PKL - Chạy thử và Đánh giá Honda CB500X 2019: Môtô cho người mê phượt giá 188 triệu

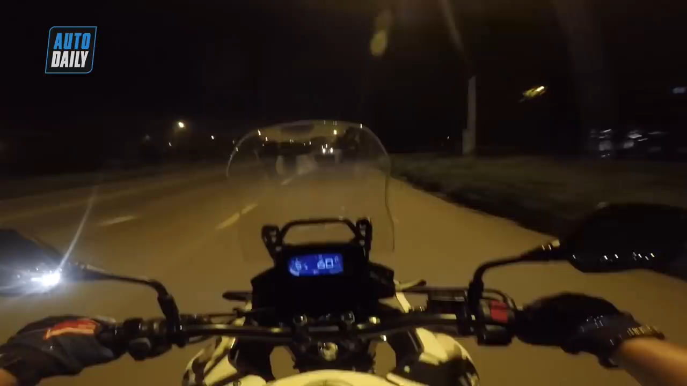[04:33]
Gần như chúng ta sẽ không có cái sự hỗ trợ Của đèn đường Thì chắc chắn là các bạn Cũng sẽ phải bổ sung thêm cho mình Một cặp đèn ở hai bên Để giúp chúng ta tăng thêm cái khả năng quan sát Cũng như là cái việc an toàn hơn